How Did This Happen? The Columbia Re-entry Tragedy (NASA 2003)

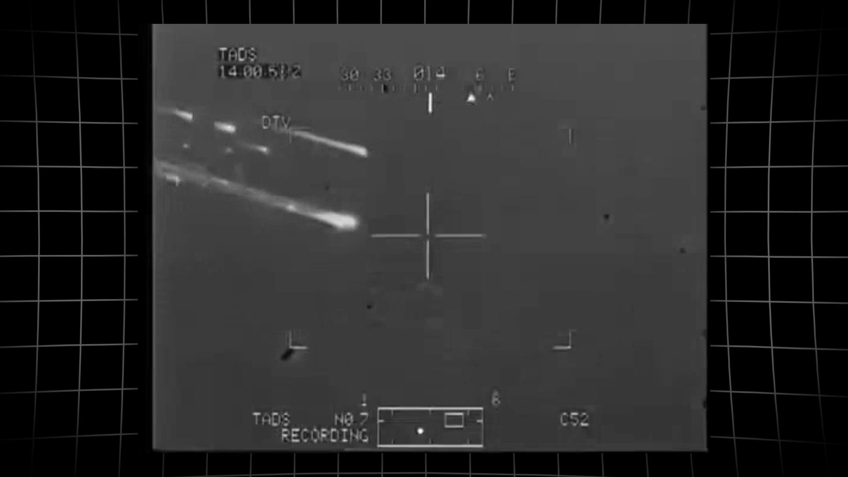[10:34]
Radar and eyewitnesses on the ground traced a growing trail of debris against the morning scarer.